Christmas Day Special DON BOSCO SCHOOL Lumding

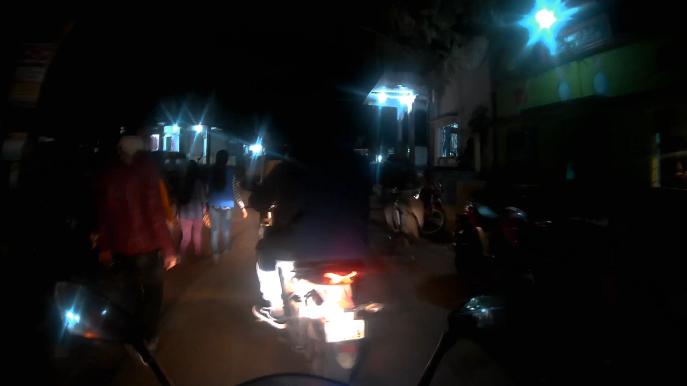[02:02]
चलो देख के. तो अभी हम लोग स्कूल घुसने वाला है, आप भीड़ खुद देख लीजिए, ये है भीड़,
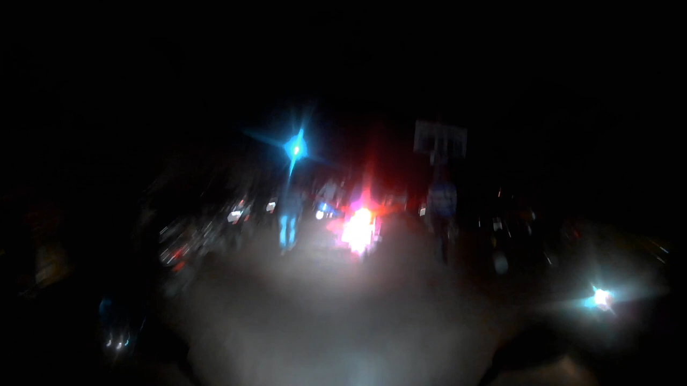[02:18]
ये है भीड़.
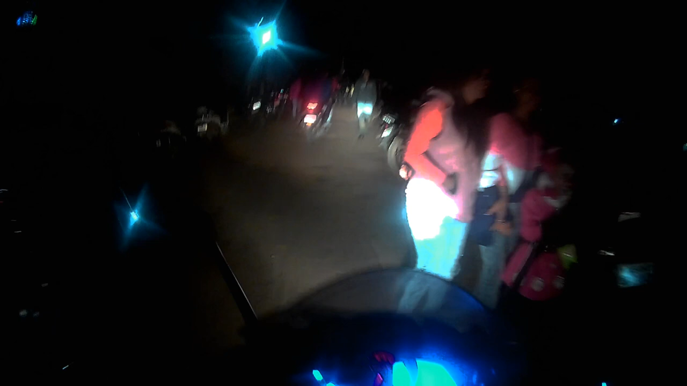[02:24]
ये है हम लोग का डॉन बॉस्को का भीड़. ओके, चलो चलो, हम लोग का जगह में रखो बाइक.
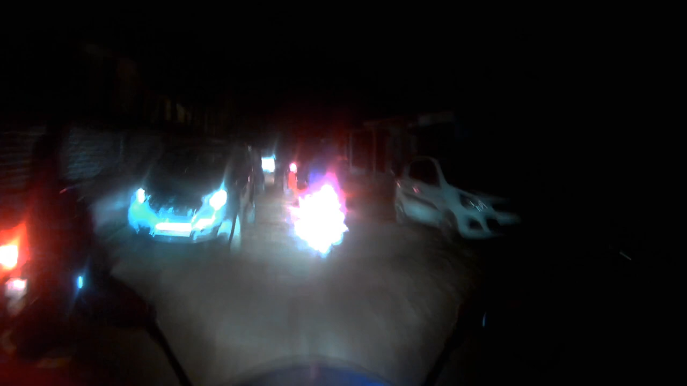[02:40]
आगे आगे, अंदर घुसा दो, अंदर घुसा दो.